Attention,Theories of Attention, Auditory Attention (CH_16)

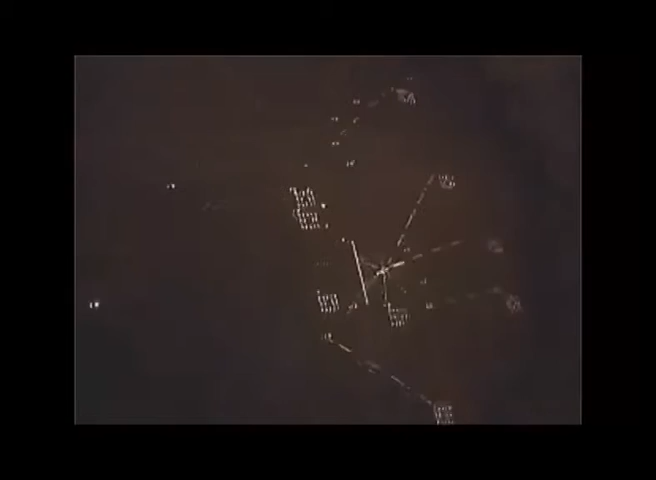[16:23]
this is basically a video wherein one has to detect signal and reject all false alarms.